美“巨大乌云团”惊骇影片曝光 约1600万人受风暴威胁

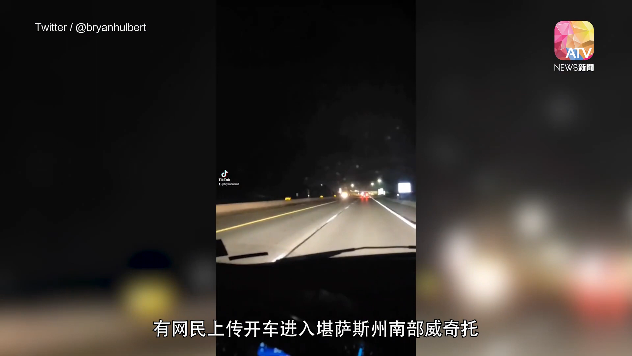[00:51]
有网民上传开车进入堪萨斯州南部威奇托龙卷风警戒地区的画面，从雷电到猛烈暴雨，导致驾驶几乎看不清楚前方路段。